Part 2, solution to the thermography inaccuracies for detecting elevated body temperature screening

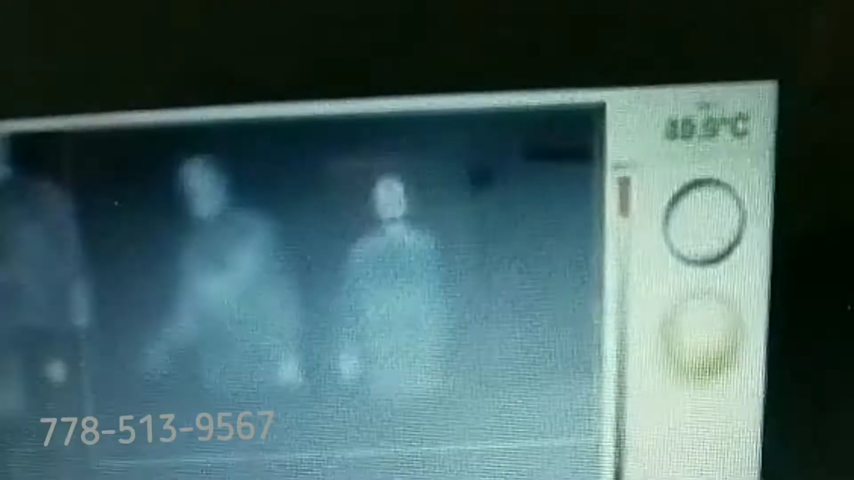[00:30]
now here's here's a uh really clear example you
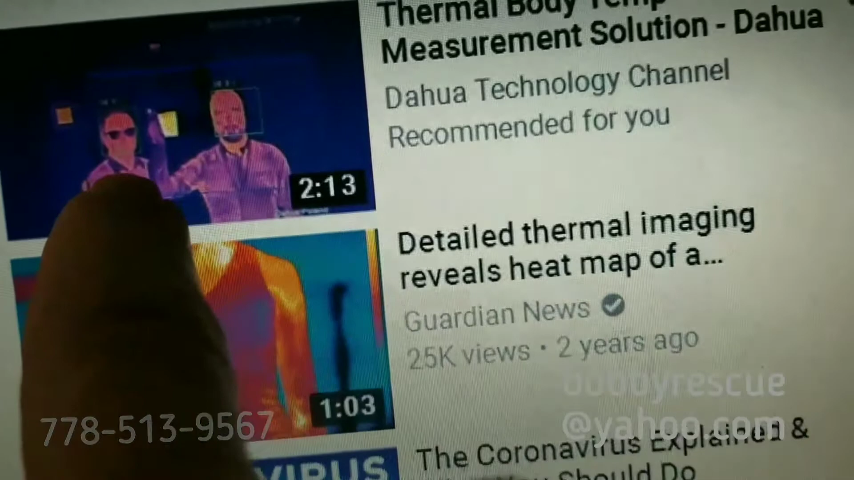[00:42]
so someone with glasses you cannot see their their
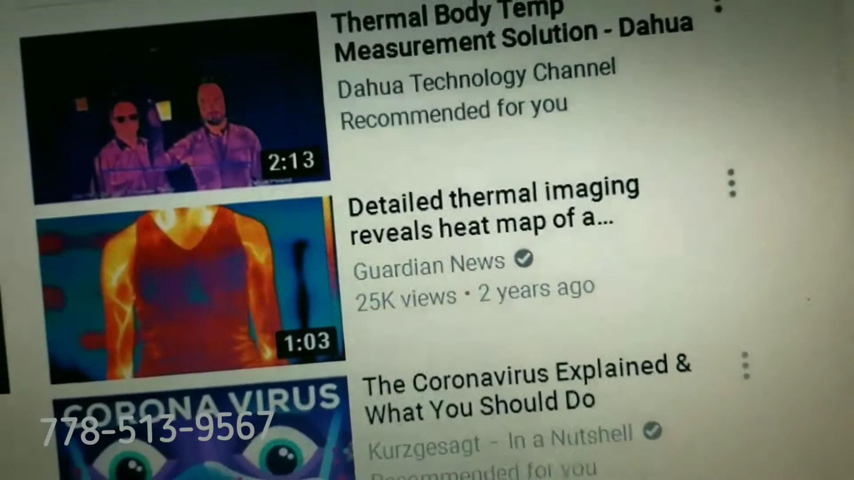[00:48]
duct pure duct temperature so this these systems all
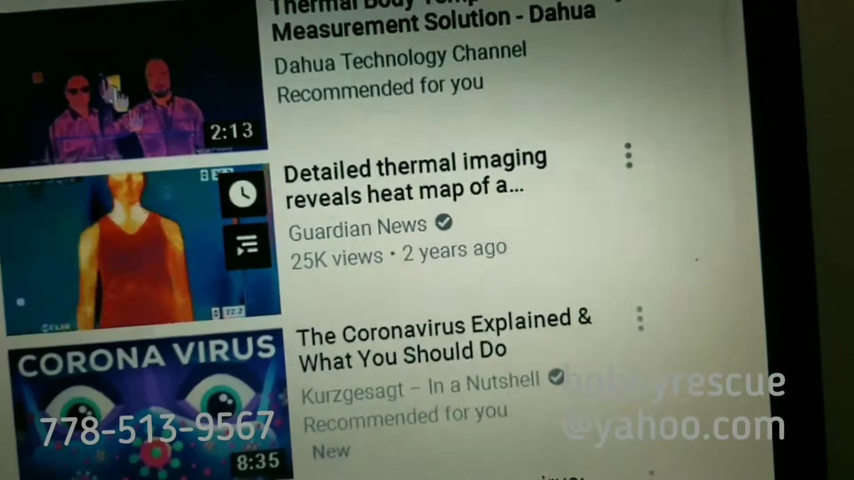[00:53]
just average the face even even